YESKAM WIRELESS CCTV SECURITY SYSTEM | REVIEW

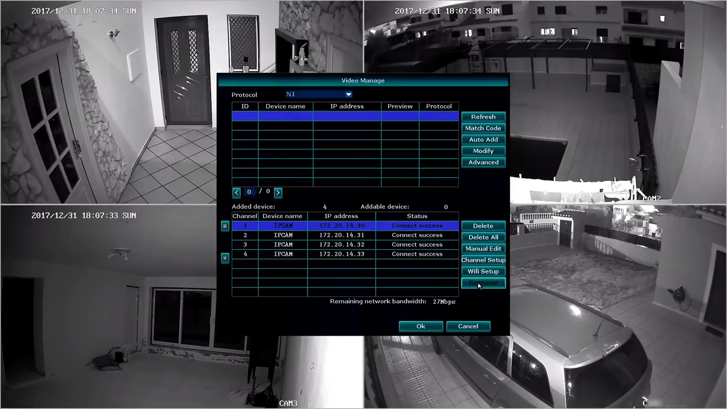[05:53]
point this is really interesting now what I'm doing right now is using camera number one which is closer to the nvr and closest to the camera number four to act as an access point so camera number four is not connected directly to the nvr is connected to camera one and camera one is connected to the nvr so this was something really interesting that I found on this system I'm not sure if other systems have the same capability or not but this
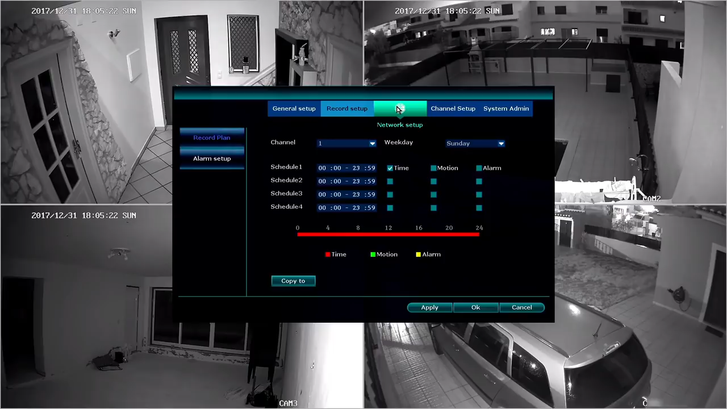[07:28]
time because there are a lot of guides online and this will be familiar to all now this is a closed security system that can work by itself but